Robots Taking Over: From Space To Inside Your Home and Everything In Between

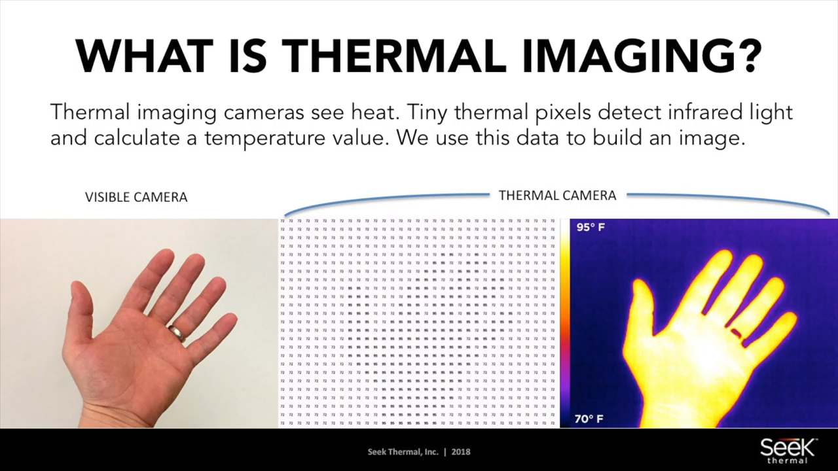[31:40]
On screen: scale top 95°F, scale bottom 70°F
And thermal imaging could see that data and use that data to make driving and a lot of other things a lot safer. Thermal imaging is kind of on the spectrum.
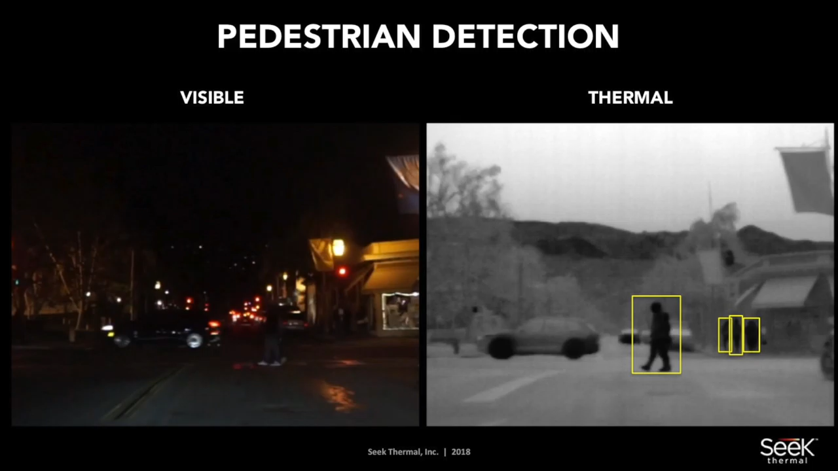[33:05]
And a little bit of machine learning will actually help you acknowledge that and do something about it.
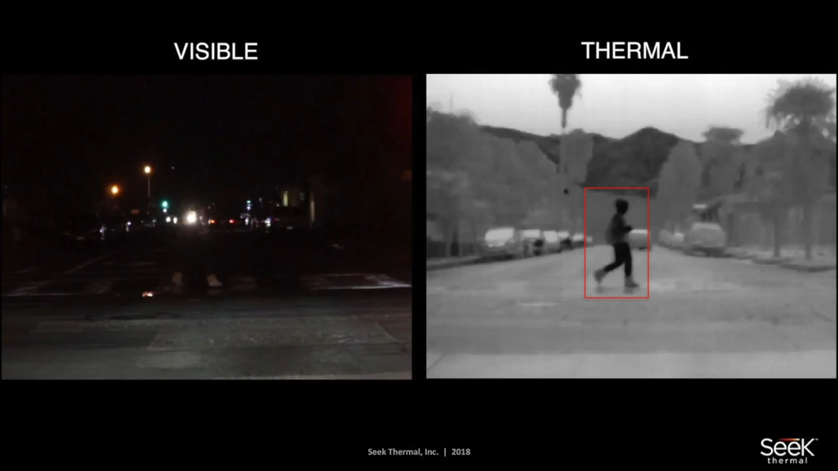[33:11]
You see what you see in the visible, so you'll drive right through that stop sign not knowing there's a person there, but in reality, there is someone there. So heat signatures will tell you that there's someone there and help you avoid hitting them. Anyone in here jog? Worst thing you could do, especially in Isla Vista. People jog down the street, get hit all the time. Don't jog between the cars and the cars driving, you will get hit. Parking lot, Costco parking lot, the guy out pushing the carts, the kids running around, super unsafe.
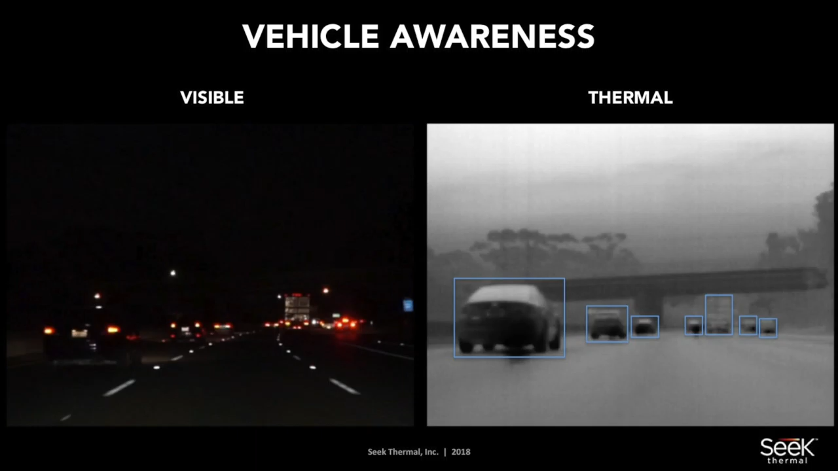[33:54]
Don't let your kids run around Costco at night, parking lot. Just vehicle awareness, driving down the street, where are the cars, what are they doing, which one's swerving, who's drunk, helps you understand that. Computers could see that and understand that. As the sun's going down, you hate to live and work where you're driving into the sunrise in the morning and driving home at night. It's a big issue. Where are the people? Up, there's a person right there walking up between the car and the sun. You can't see them.
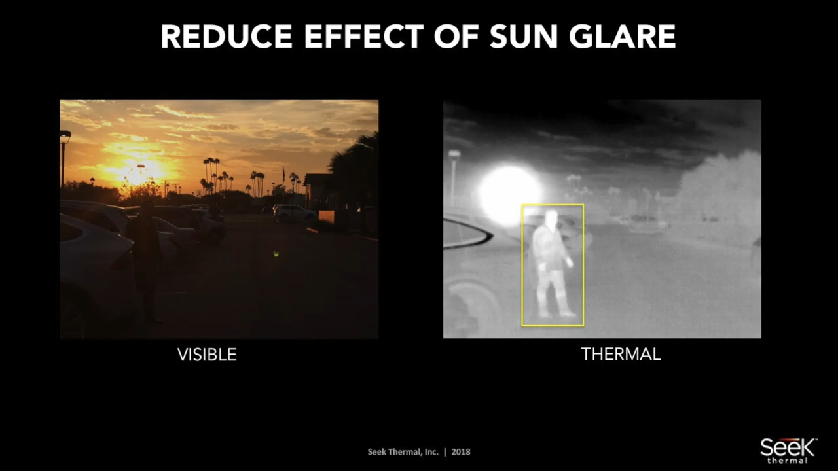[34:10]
Thermal imaging will help you do that. Visible. LiDAR can't tell the difference between a 5-year-old and a fire hydrant. Thermal imaging can. They act totally different.
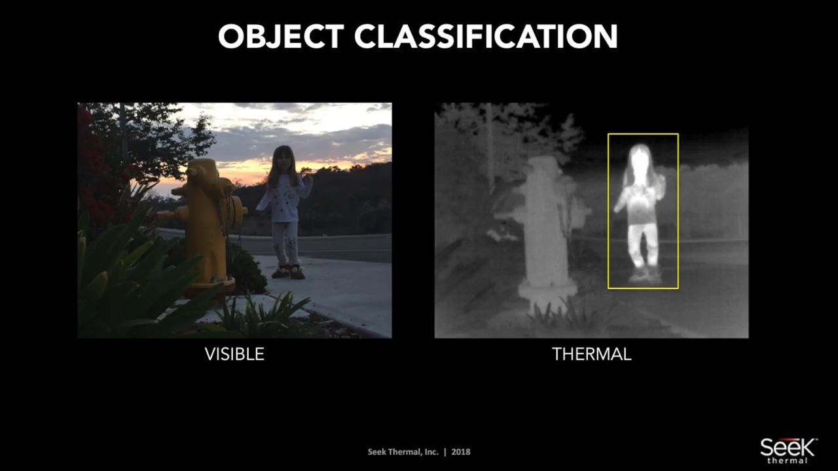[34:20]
So you got to be able to know which one's which and to be able to determine how you act appropriately. Turning blind spot, this is right by my street.
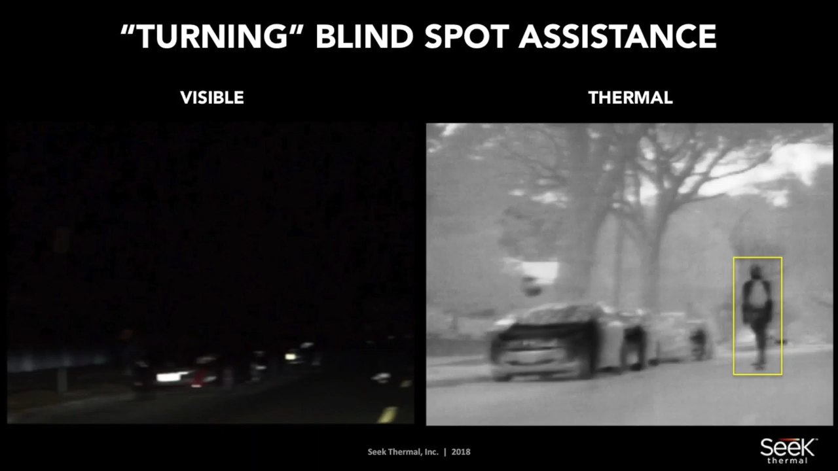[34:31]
The kids drive their skateboards down the street all the time. As I'm turning, didn't see them, but when you see them in thermal, it's pretty amazing. Backup cameras, the lady walking their dog at night behind your car,
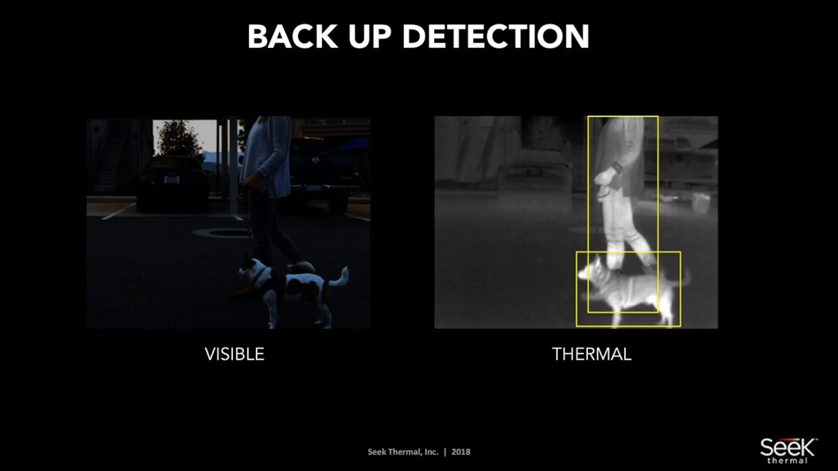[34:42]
it's nice to see them before you back into them, I found. Even inside the car, determining driver alertness.
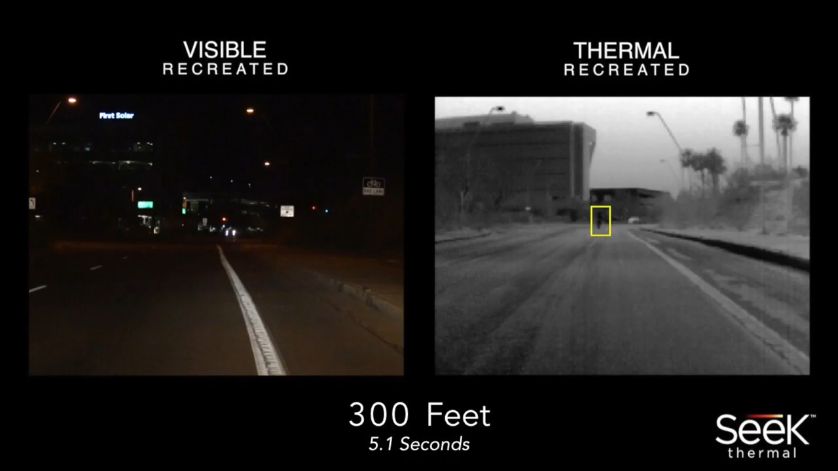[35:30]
But, you know, so we recreated that, and you could see at 300 feet, or 5.1 seconds per impact, you just can't tell there's a person there. As you keep going, 250 feet, the visible can't tell there's a person there. Thermal is saying, yeah, there's someone there, you better be careful. As you get to 200 feet, it becomes even more apparent that there's someone there using machine learning and thermal imaging data, but you can't tell visible. 150 feet, still can't tell. It takes you 2 seconds to stop a car when you see something out there going this speed.
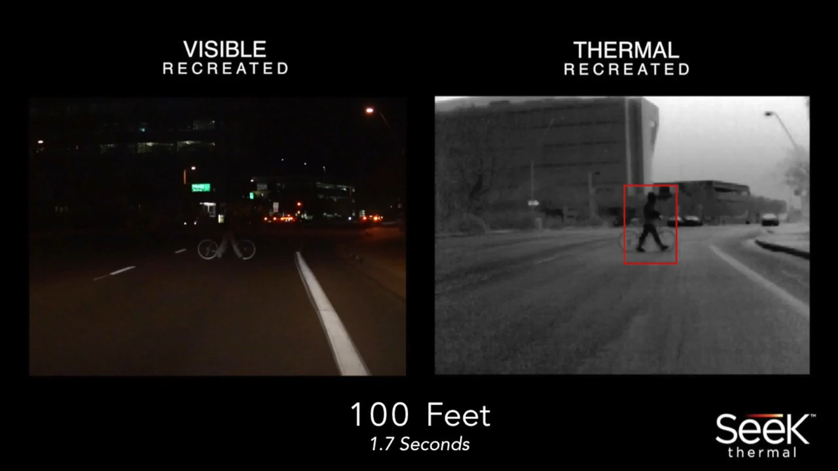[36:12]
And even if a regular person was driving this, they couldn't even tell there was someone there. It wasn't until 100 feet or 1.7 seconds, which is below the threshold of a human stopping, that you could even have an indication that there might be a hazard there that you might need to stop in front of. Thermal, again, could tell a lot further. So as we kept creating the data, you know, as we live in a time, it's interesting to start seeing all these things around you. It's cool to know that we're in the verge of a time where technology is going to be able to make robots and cars safer, and not just for the driver, for the pedestrian as well.